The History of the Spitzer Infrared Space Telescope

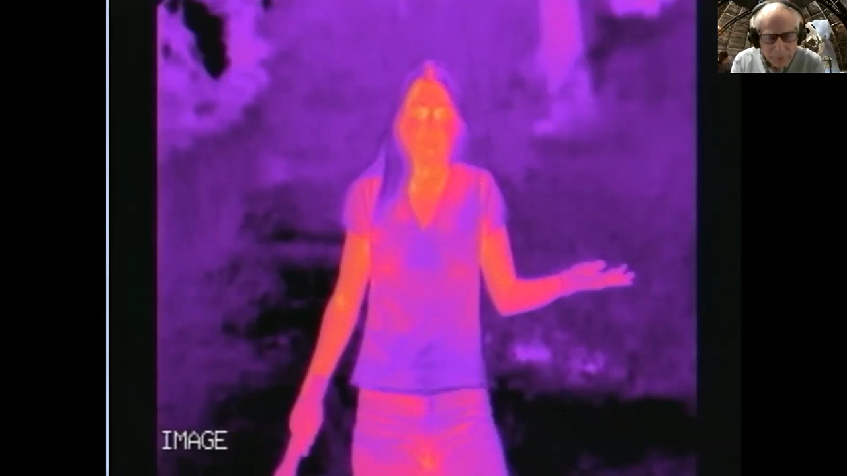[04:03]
Another use of night vision cameras that you might not be familiar with is their ability to see through smoke and dust.
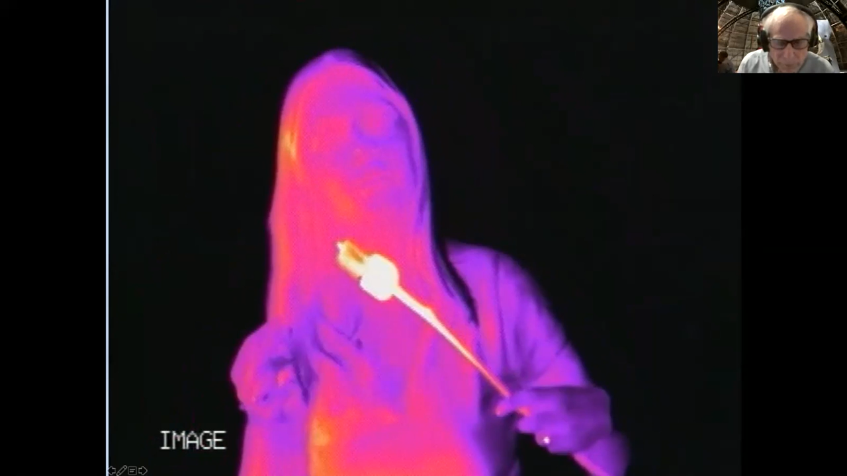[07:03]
The world sure looks a lot different in infrared light. Remember that what you're actually seeing is temperature.
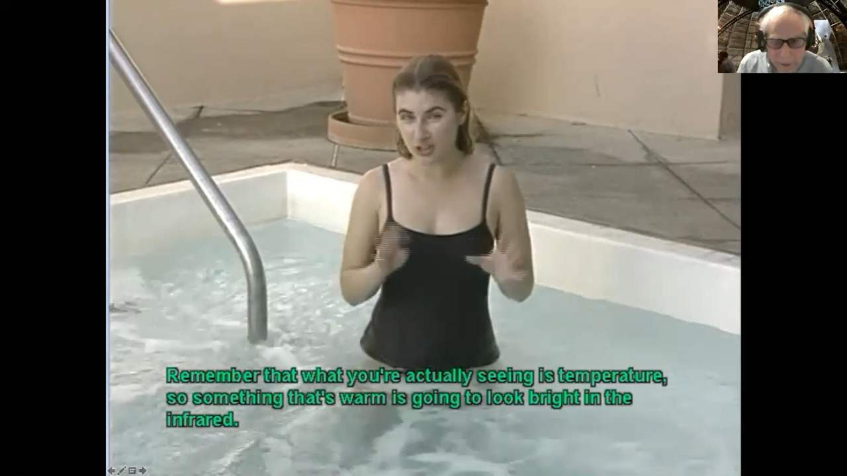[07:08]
So something that's warm is going to look bright in the infrared.
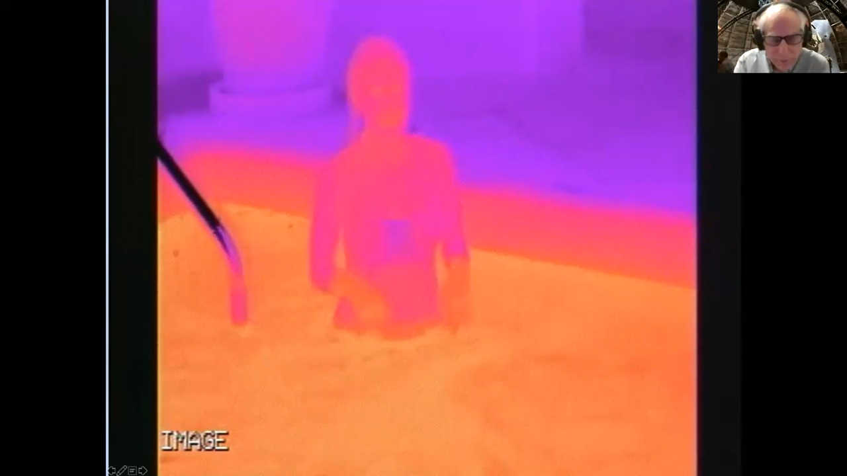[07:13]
And something that's cold looks dark.
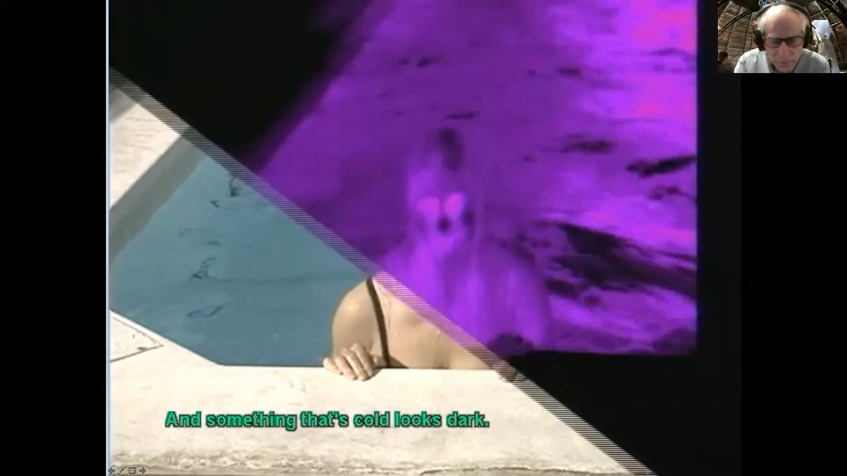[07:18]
Ice cream.
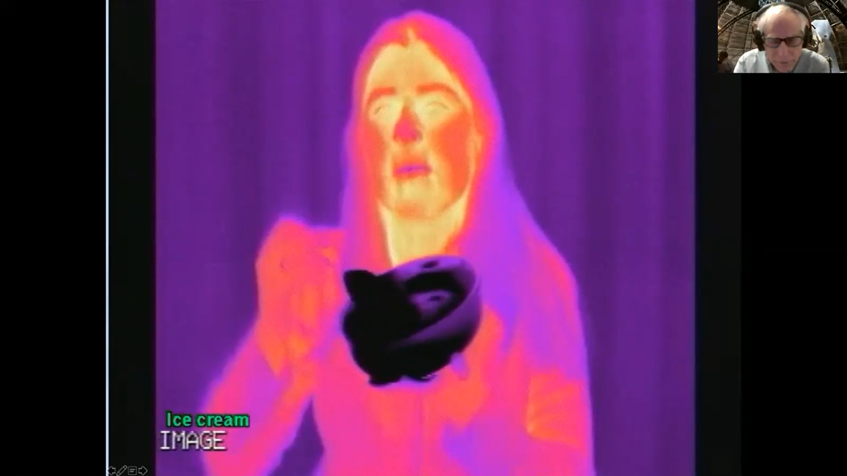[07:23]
Blow dryer.
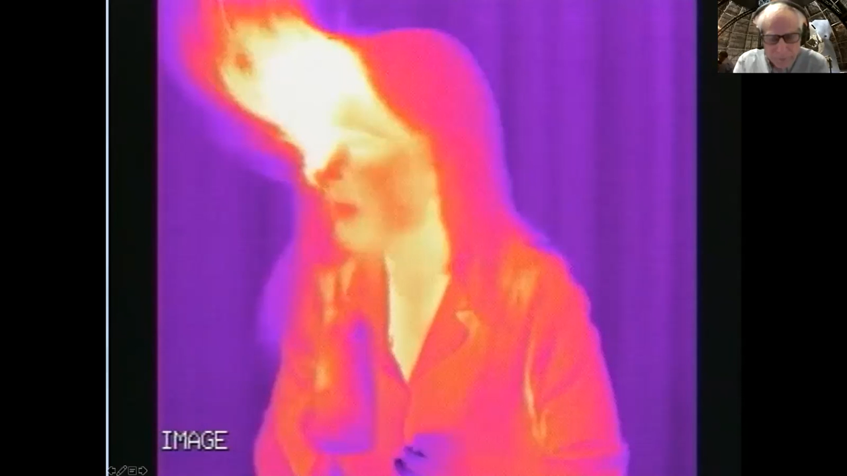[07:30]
And infrared radiation is actually a measurement of temperature.
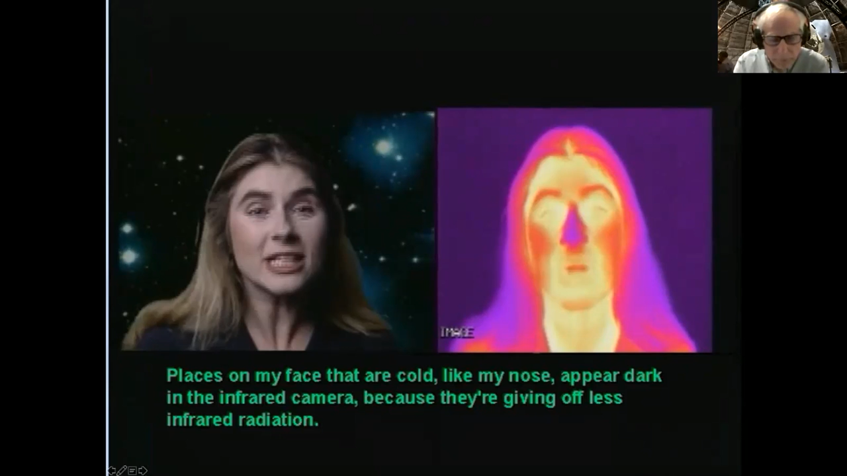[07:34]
Places on my face that are cold, like my nose, appear dark in an infrared camera because they're giving off less infrared radiation. And places that are warm, like my mouth, or the hair next to my head,
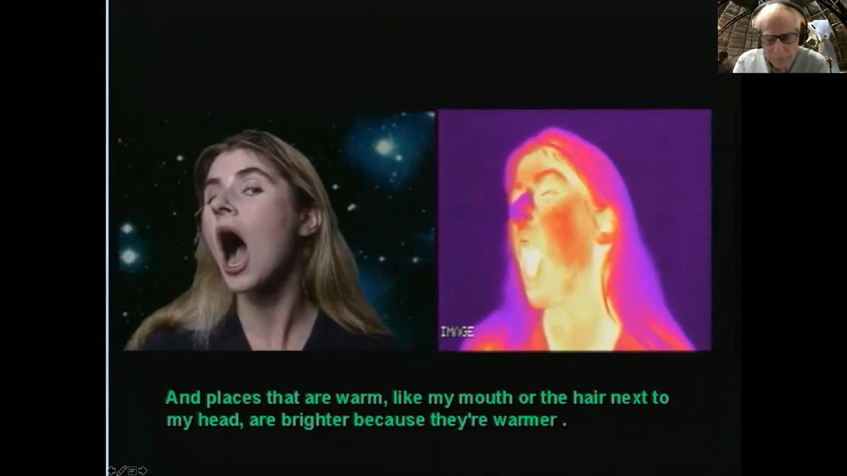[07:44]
are brighter because they're warmer.
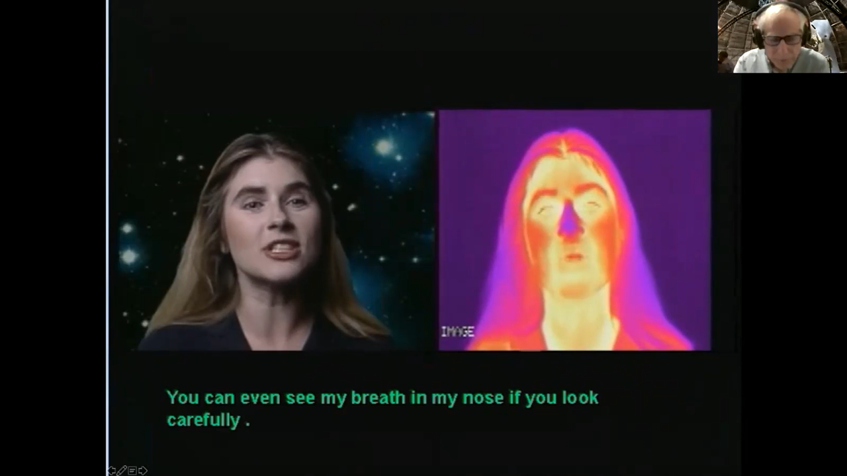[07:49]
You can even see my breath and my nose if you look carefully.
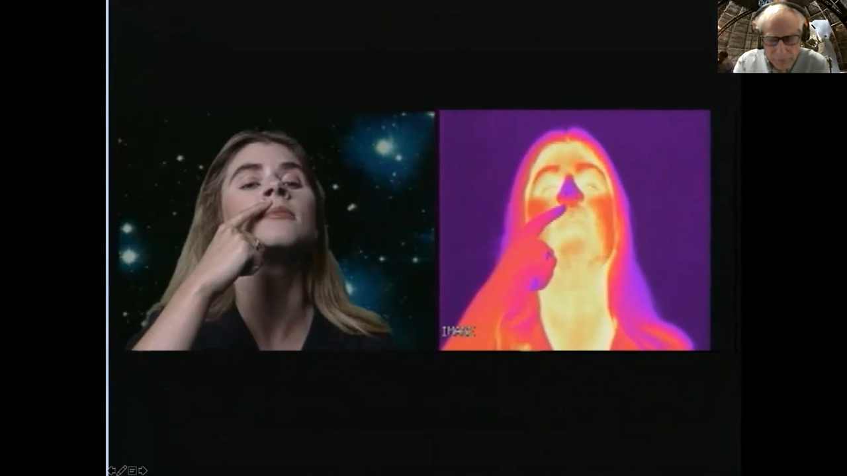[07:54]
And this is an ice cube.
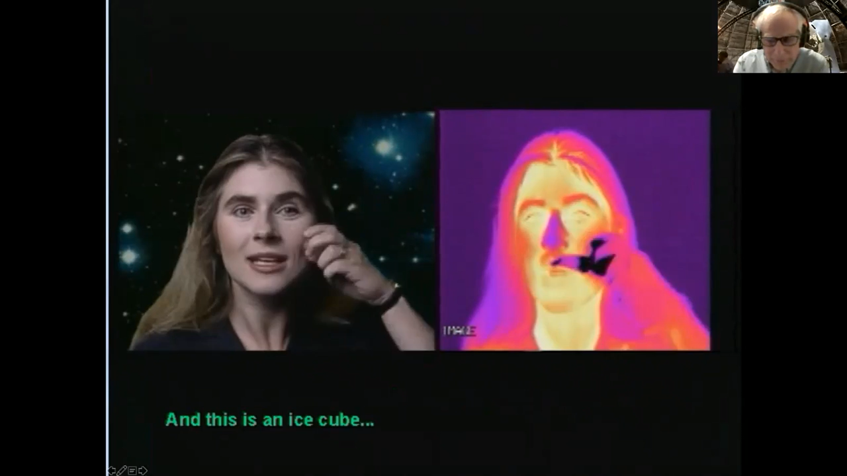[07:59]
And humans, of course, are not the only things that emit infrared light.
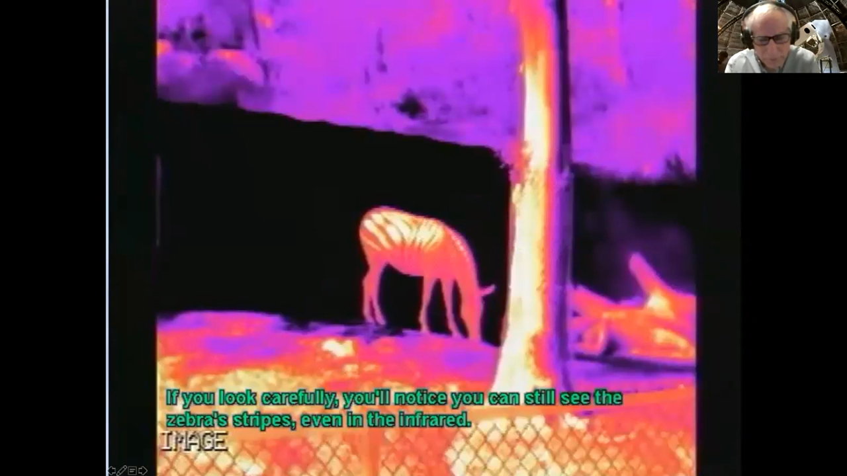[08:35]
If you look carefully, you'll notice you can still see the zebra's stripes, even in the infrared. How about elephants?
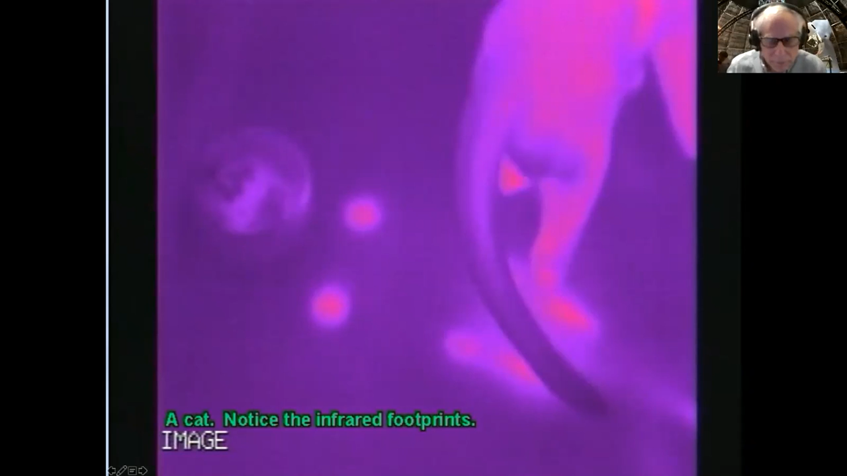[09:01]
Deer in the dark. A helicopter.
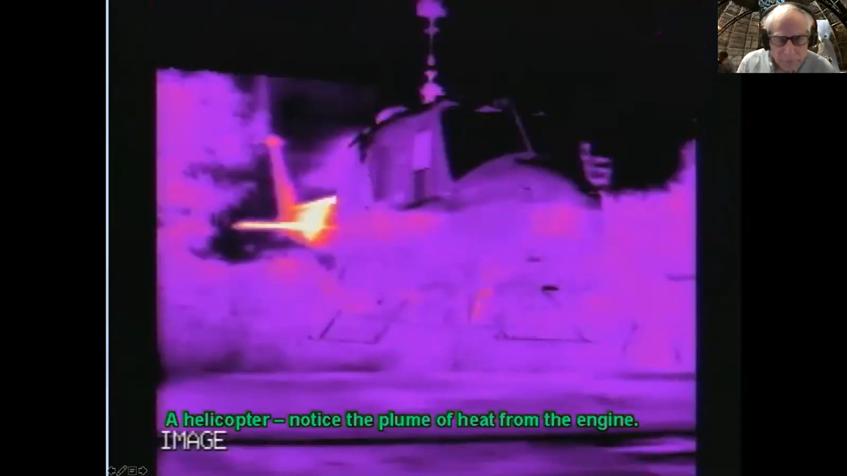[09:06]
Notice the plume of heat from the engine. Earthmovers with hot smokestacks.
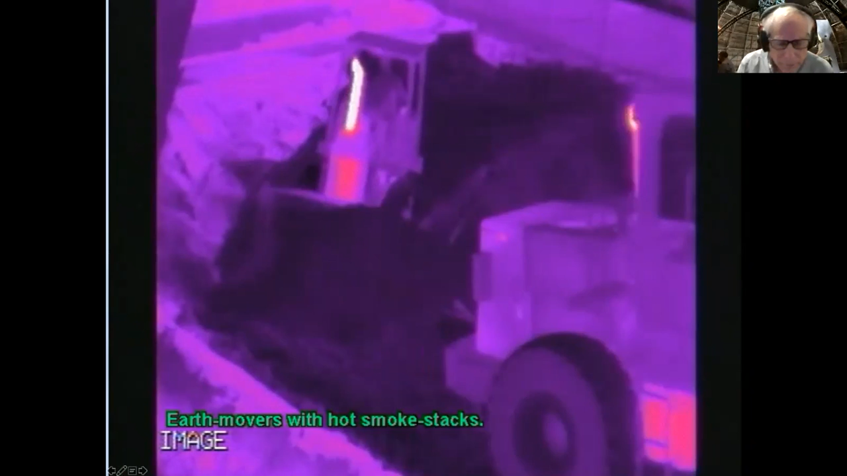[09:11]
A car engine, turning on and heating up. Infrared light also has a lot of really interesting properties that visible light doesn't have.